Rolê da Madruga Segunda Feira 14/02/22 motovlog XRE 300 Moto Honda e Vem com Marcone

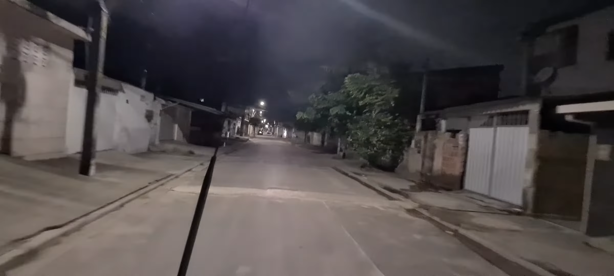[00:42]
Fazendo esse pequeno Rolê da Madruga, valeu? Estamos aqui no bairro do Engenho do Meio Neste horário aí, mostrando para vocês aí tropa Como é o Rolêzinho aqui da Madruga Da segunda-feira Como é que as ruas ficam